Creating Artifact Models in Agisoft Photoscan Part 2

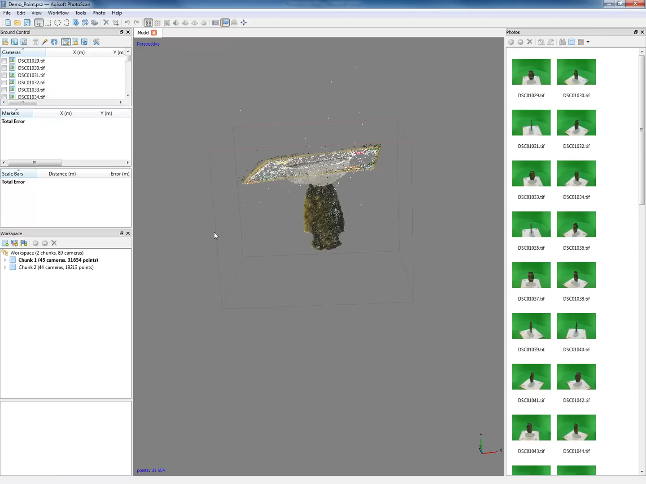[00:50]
I'm going to turn the camera positions off and now if I click here in this sort of multicolored grid of squares we can see what's called the dense cloud.
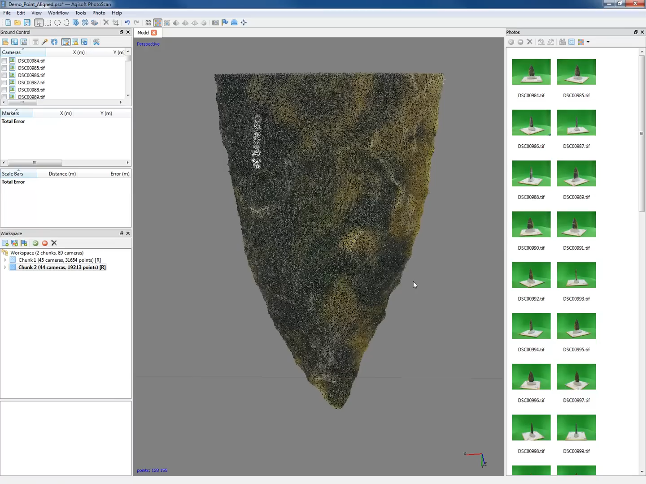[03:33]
And right here I'd say that's pretty good indication it's actually picking up white dots which is actually going to be from the scale. So I'm just going to highlight those bad data points and delete them. Turn this guy around and look for any bad points on the other side as well.
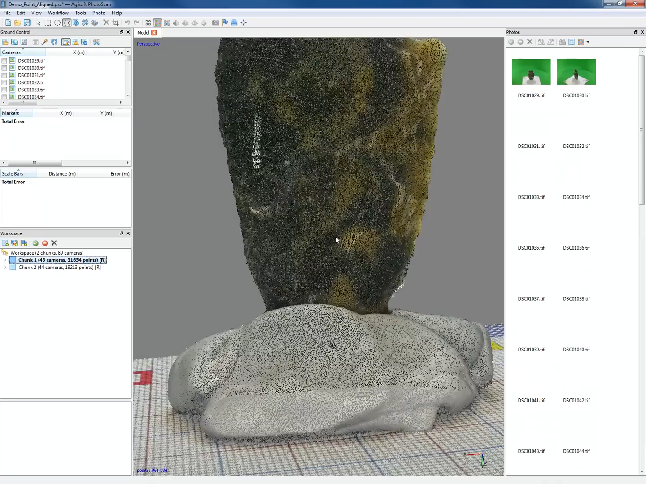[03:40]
And then we're going to do the same thing for this second chunk where it's oriented the other way. So but we want to keep some scale in here so we can just verify later on that our model is scaled correctly.
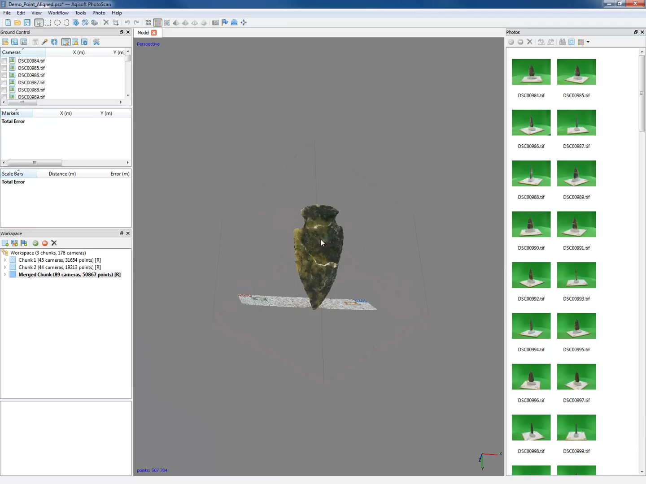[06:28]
And then as before we're going to, we want to make sure our bounding box, that region cube-ish area,
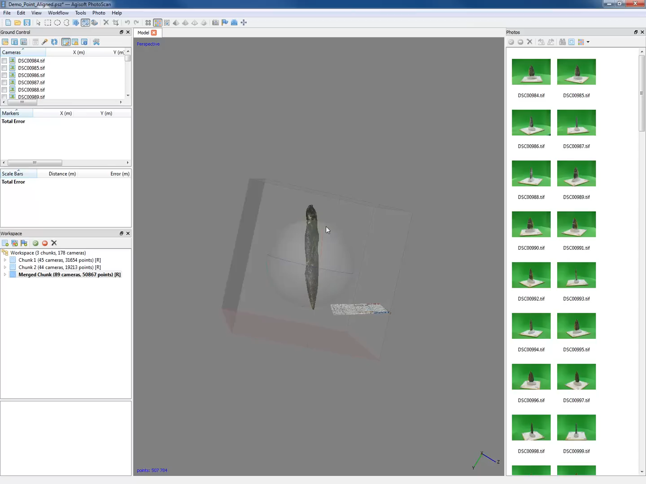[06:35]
actually fits the model orientation how we want it and actually encompasses everything.
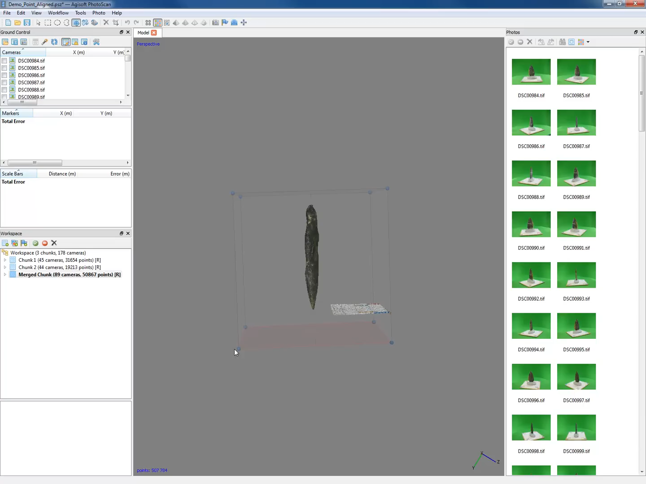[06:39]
So let's just do that quick.
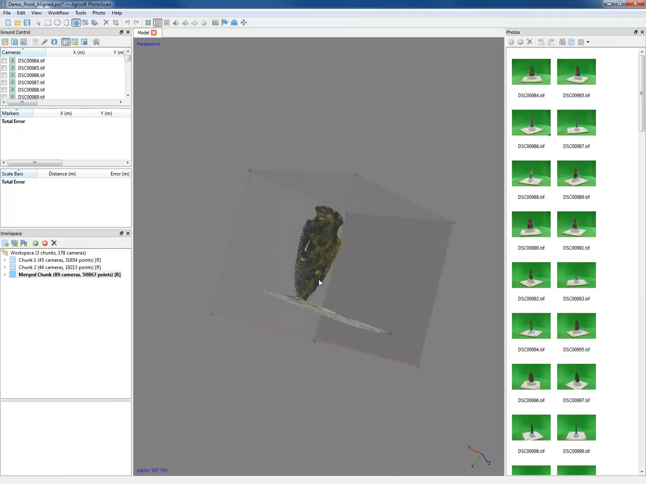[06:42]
All right. And now we want to create our mesh
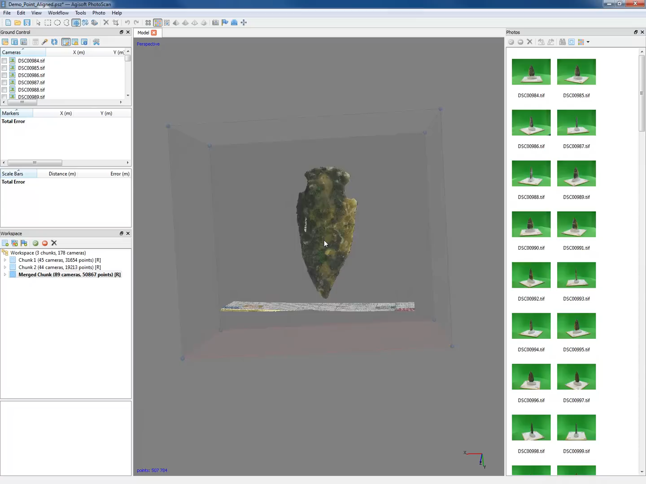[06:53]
of our points and our scale bar. So how we're going to do that is workflow, build mesh.
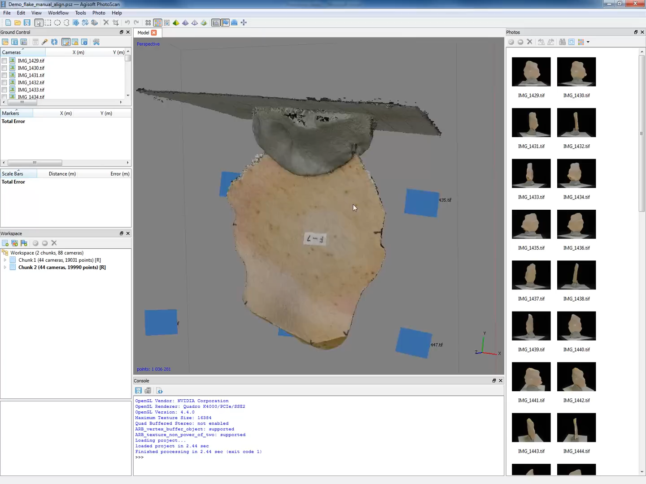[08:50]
So if we view them one at a time, you can see this flake looks pretty good. And this flake looks pretty good. But what it's done is it's aligned those two together based on our scale on the bottom,
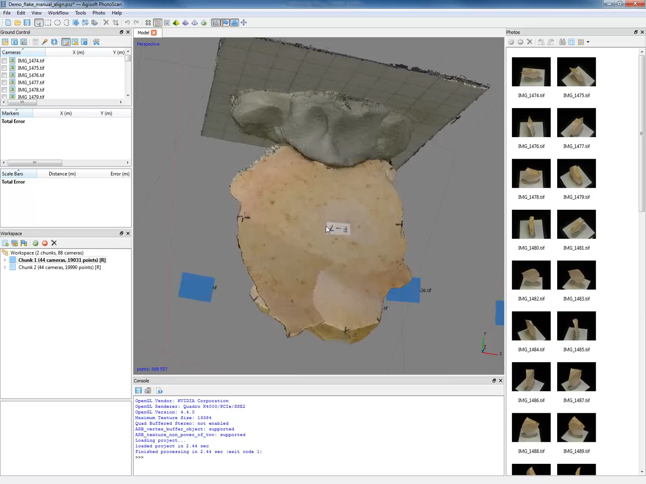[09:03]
which, right, is not what we want. So the way we can stick these two together is by using markers. Okay?
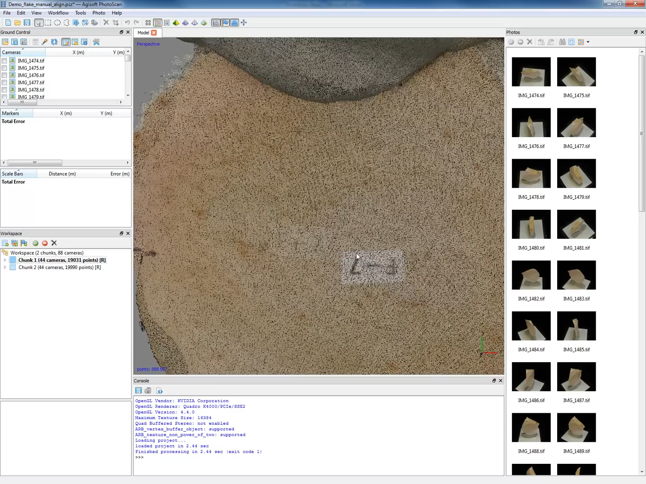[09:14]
And the way I like to do this is to essentially make these two sides each their own mesh,
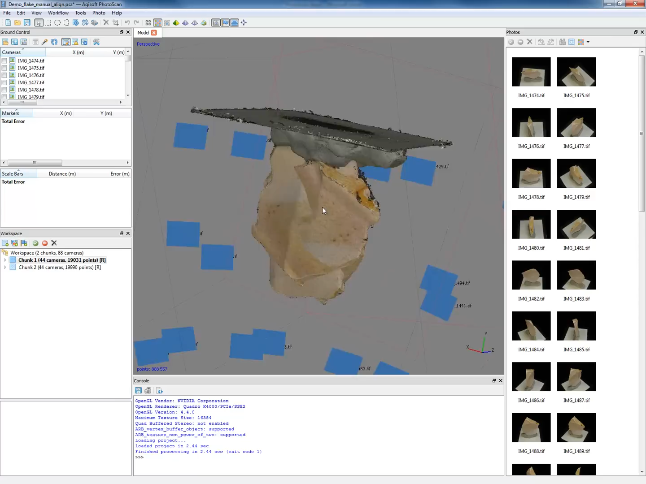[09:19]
put markers on, which are essentially reference points that you say are equivalent to another. Put texture on those and then align those two meshes together. Okay. So how do we do that? A few steps. So again, we're going to use a batch process. So workflow batch process. And I'm going to do two things. So first I'm going to say build mesh.
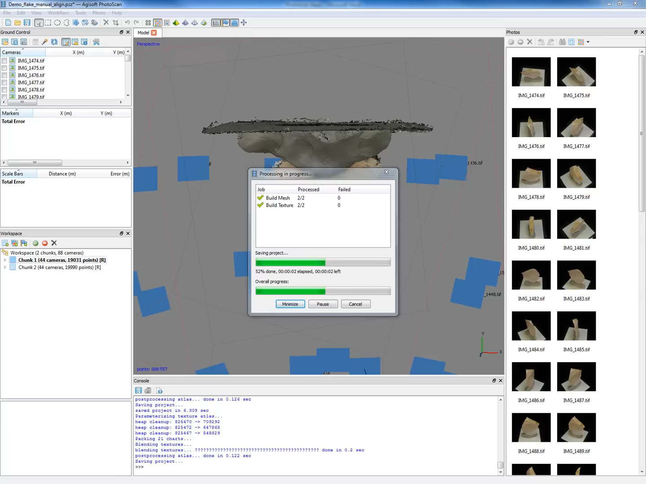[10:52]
So I'm going to go OK. And then let's say go. All right. So I'll let this think. And I'll be back with you in just a minute. All right. So now it's been a couple of minutes and that process is finishing up. And now we can see we have these options here. So I'm just going to show one at a time. And in theory, you couldn't clean these up before, but since we're actually going to come back to these dense clouds later,
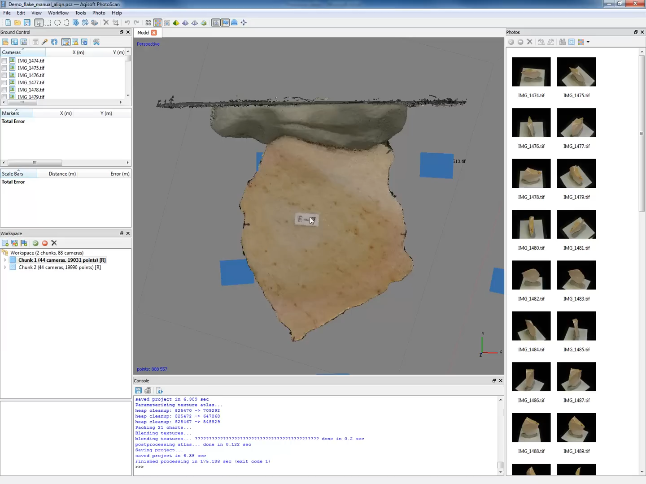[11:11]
it's not too much of an issue. Oops. Oh, one moment. OK.